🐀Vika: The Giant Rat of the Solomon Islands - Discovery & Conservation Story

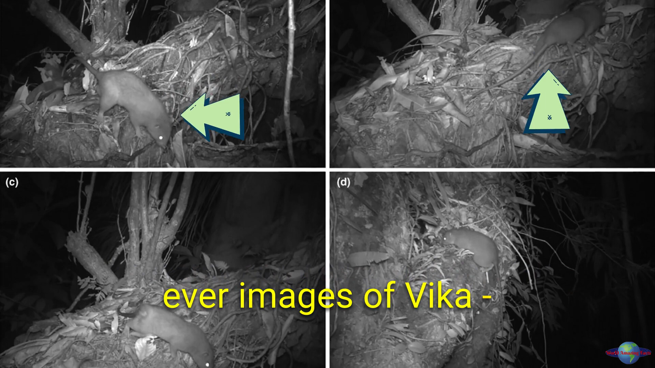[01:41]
The cameras capture the first-ever images of Vika, a magnificent, ginger giant with a mischievous glint in its eye. But amidst the celebration, a shadow loomed. Vika's home, the last untouched forest on Vangunu, was slated for logging.